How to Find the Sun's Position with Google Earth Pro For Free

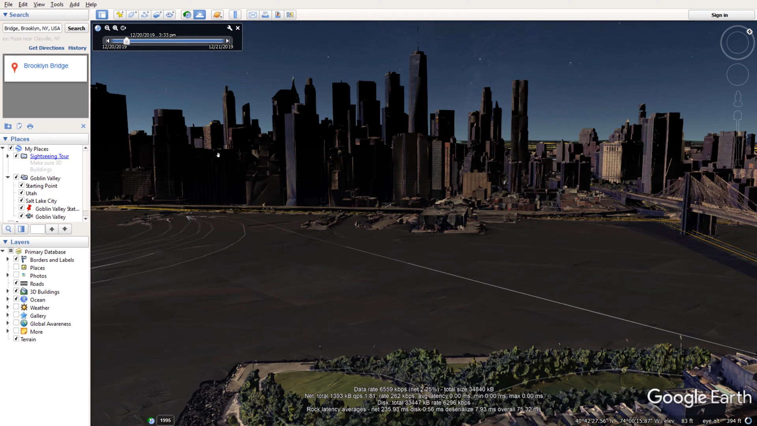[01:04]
So essentially I'm interested in capturing a sunburst of a sun through the buildings with a dramatic view on the skyline. So before you proceed you need to enable a sun view so you can see where the sun sets in with this button. Then you have this slider. This slider basically shows you the passage of time.
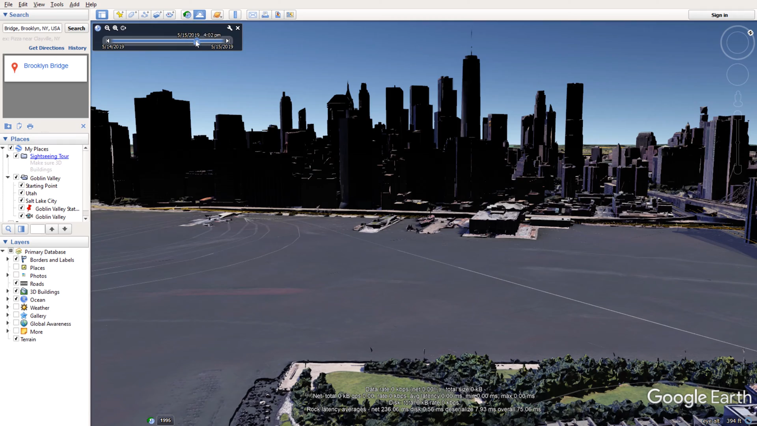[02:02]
I can see that the sun is actually setting at this point in time behind the buildings. But what if I want to go a step further and change the date to June 15.